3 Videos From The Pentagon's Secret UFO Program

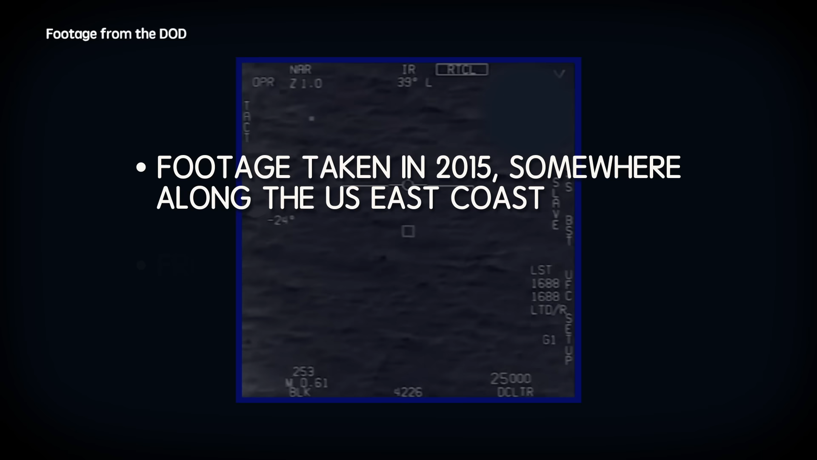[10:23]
The footage is also from a F-A-18 Super Hornet and has audio of the pilots experiencing the encounter.
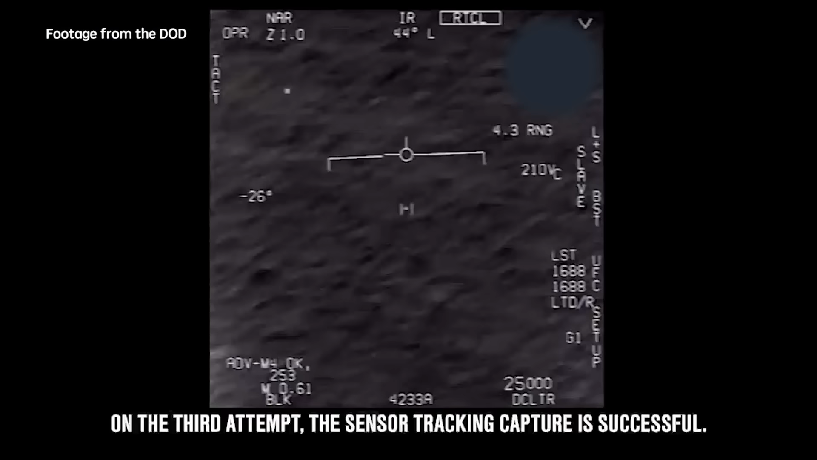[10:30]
Oh my god! Woohoo! What the fuck is that? Can you box moving target? No, I took an auto track. Oh, okay. Oh my gosh, dude. Wow! Look at him trying!